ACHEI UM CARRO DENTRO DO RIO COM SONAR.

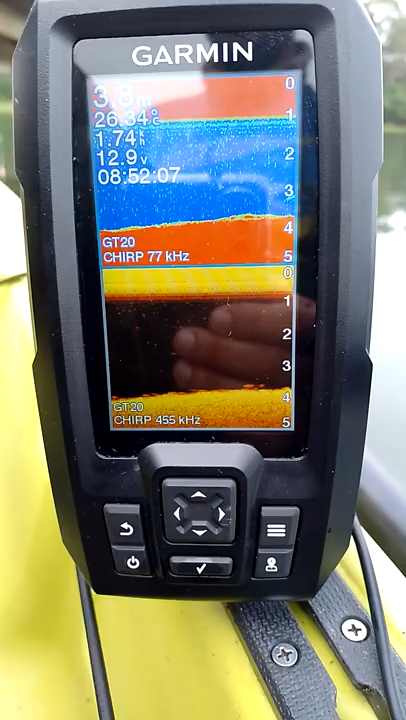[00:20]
Quase 4 metros de fundura aqui, 3 metros e meio.
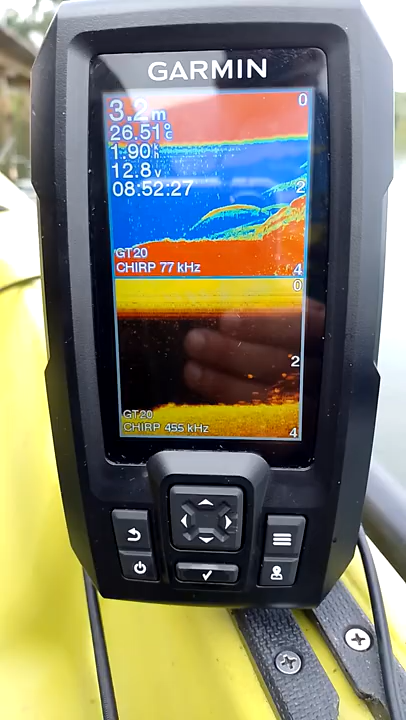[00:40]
On screen: depth 3.2 m
Olha lá, ó, tá vendo, ó? Isso dali é o carro, ó. Dá pra ver o carro certinho, galera. Olha lá, ó, formato do carro, ó, certinho.